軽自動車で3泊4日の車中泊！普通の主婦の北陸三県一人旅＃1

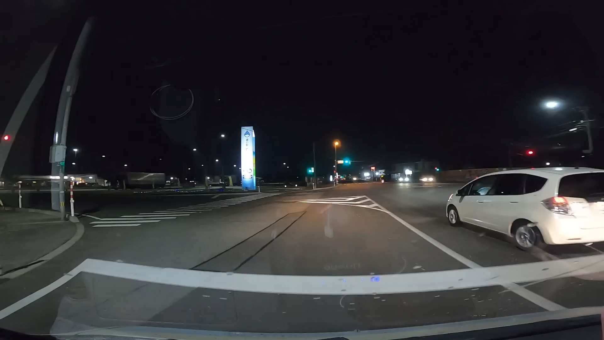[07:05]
道の駅めぐみ白山に到着しましたすごい良いところすごい明るいすごい